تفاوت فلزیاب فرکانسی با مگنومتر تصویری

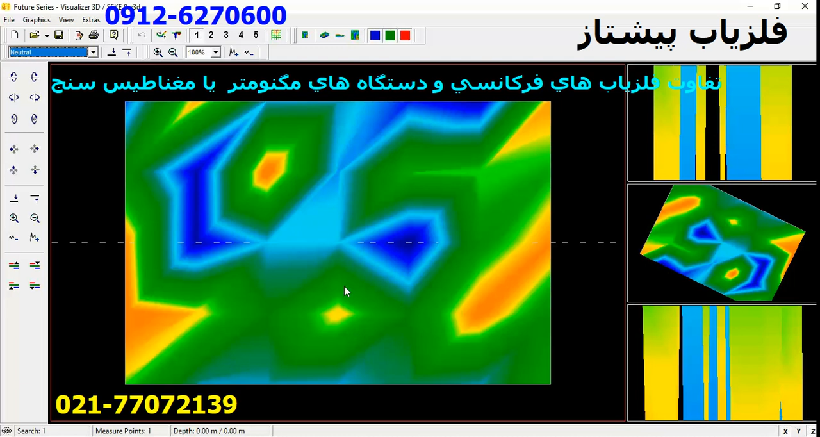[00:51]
رو بگیره چون تلا خودش غیر مقناطیسه و اینا مقناطیس سنجه باست اینه که میگن رنگش حتما باید زرد باشه نه حتما نباید زرد باشه چون در رادارهای تصویری و رادارهای به صورت کلی جست و جوگر هیچ وقت رنگ زرد مطنه